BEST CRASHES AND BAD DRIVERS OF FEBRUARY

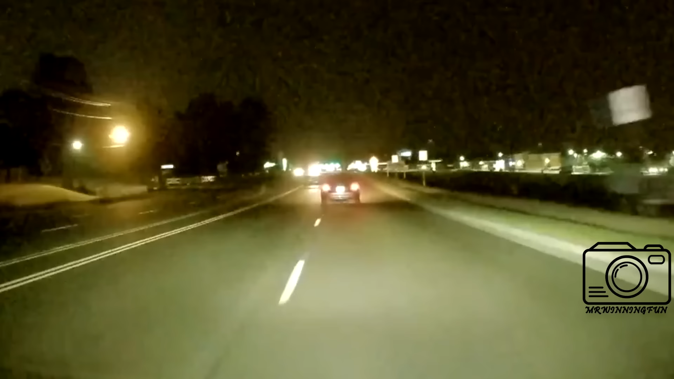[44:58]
I was just in a car accident. The car is running from me on South Carolina 160 into York County. 7091 PJ is the license plate number. South Carolina plate south. It's going southbound on 521 right now. Are you on 4 Mills Highway? 521 south right now by 160. Okay, which way are you turning?
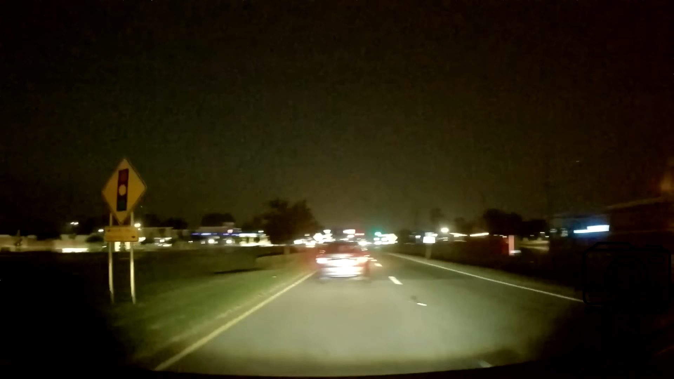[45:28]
521 north right now. You're going north? Going back onto 160 westbound.
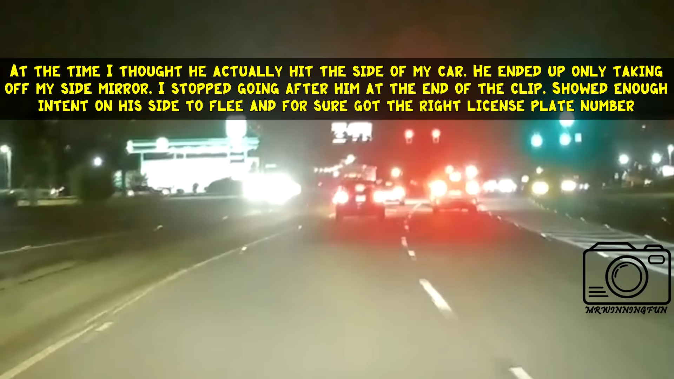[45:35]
Okay. He is running. He is running. He just... Okay, don't try and chase him.
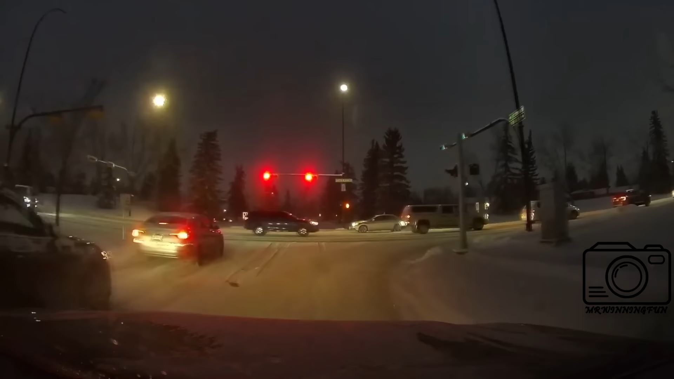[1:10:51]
Oh, jeez. The car can't see past these vehicles.